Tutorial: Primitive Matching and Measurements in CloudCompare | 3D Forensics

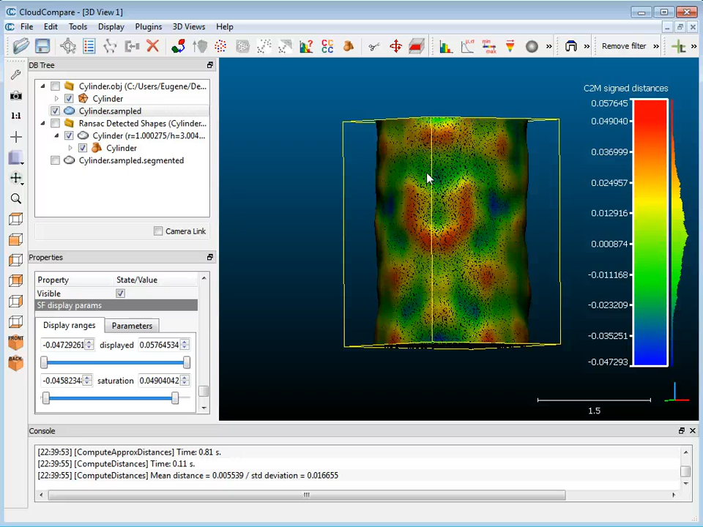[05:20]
very quick and dirty way to take some measurements based on a point cloud creating primitives and also you can segment or take sections of a point of a point cloud and just take point-to-point measurements all right thank you very much